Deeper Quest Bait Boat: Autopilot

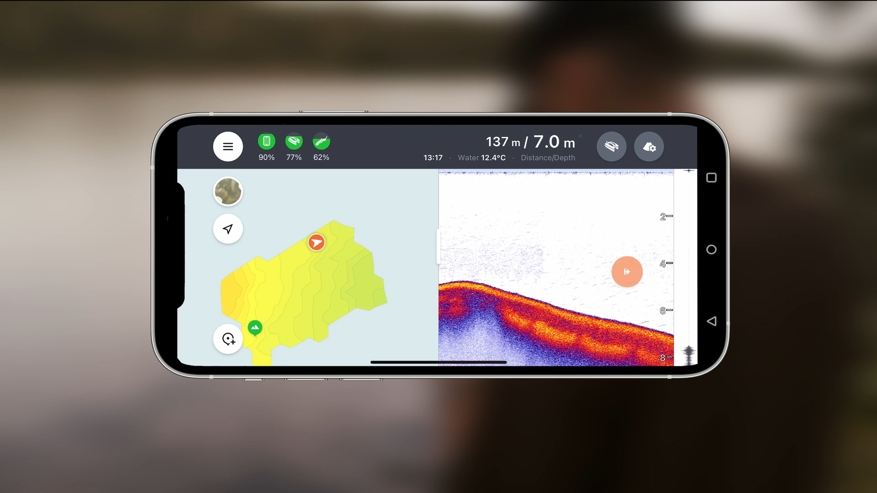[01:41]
On screen: depth 7.0 m, water 12.4°C
you can scroll back through sonar data and mark interesting spots on the map.
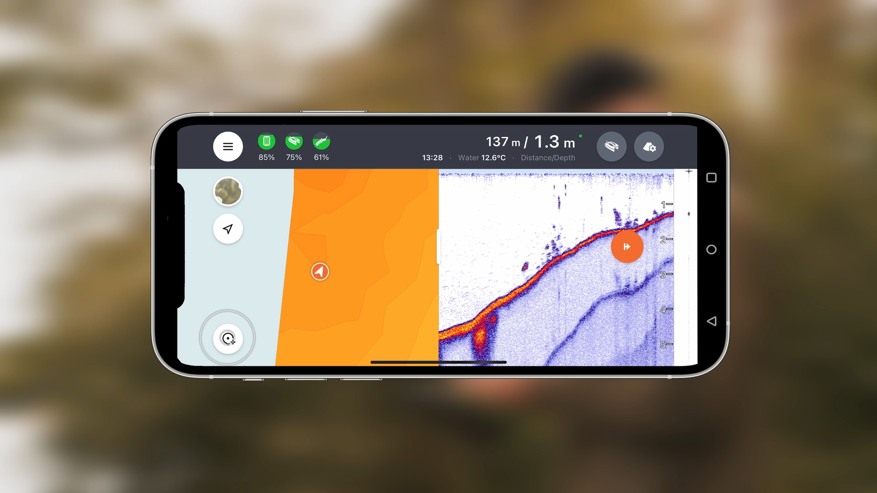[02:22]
On screen: depth 1.3 m, water 12.6°C
Autopilot can also help if you wish to send the quest to a specific spot. To do so, first mark a desired spot on the map.